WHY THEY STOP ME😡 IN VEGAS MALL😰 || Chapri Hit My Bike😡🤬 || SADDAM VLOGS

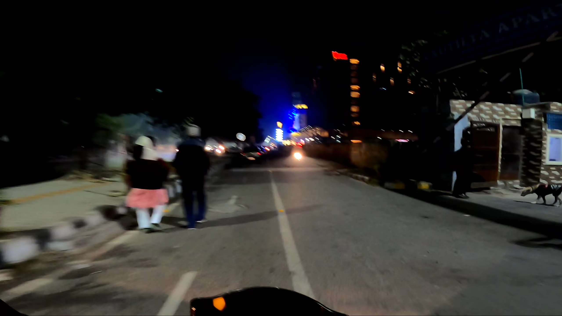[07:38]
तो इसका चौका चांद जो है सामने से ज़्यादा दिखता है, बहुत बढ़िया दिखता है।
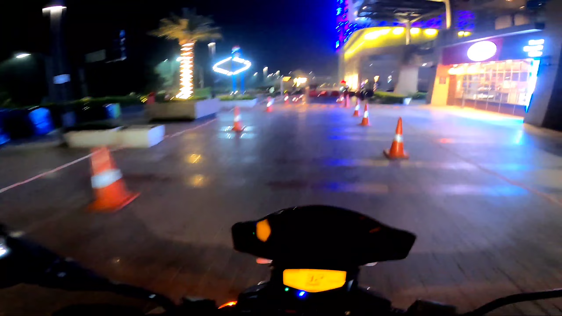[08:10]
तो भाई देख लो यहाँ से नज़ारे।